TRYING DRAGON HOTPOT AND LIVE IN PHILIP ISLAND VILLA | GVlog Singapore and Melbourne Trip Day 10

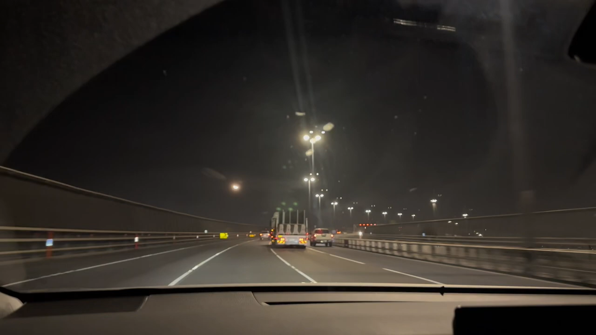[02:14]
paling besar di Melbourne ini ke arah apa-apa ini namanya Westgate Bridge ke arah Jilong Westgate Bridge ke arah Jilong but ya intinya ini jembatan terbesar di Melbourne